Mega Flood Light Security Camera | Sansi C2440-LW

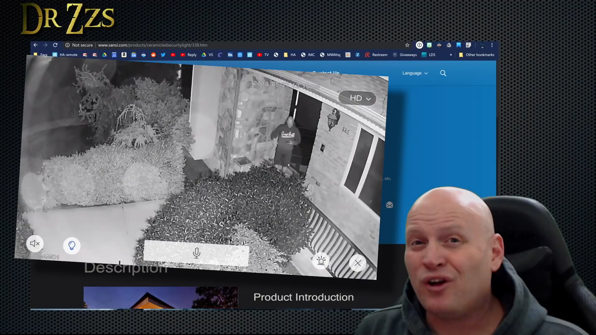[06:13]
Overall, it's a good camera. The motion sensor is really sensitive. I'm surprised that the speaker is actually as loud as it is, but it's pretty decent.